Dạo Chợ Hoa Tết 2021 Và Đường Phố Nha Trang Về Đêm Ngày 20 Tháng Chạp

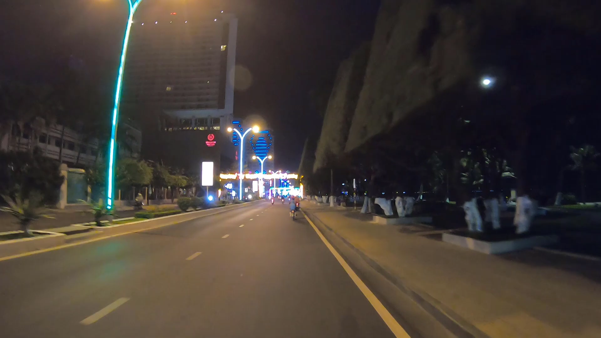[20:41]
Còn đoạn Đồng Phú này giờ này có vẻ xe cộ cũng hơi vắng hơn cả nhà.
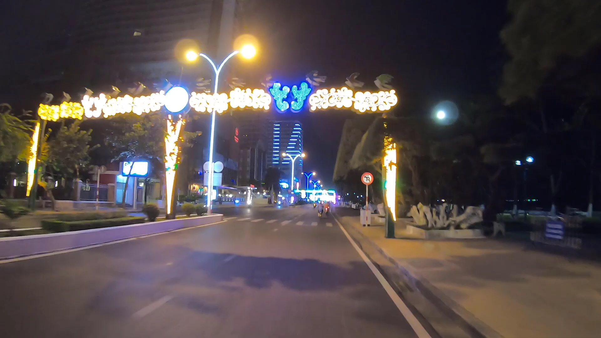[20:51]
Này cũng 8 giờ tối rồi.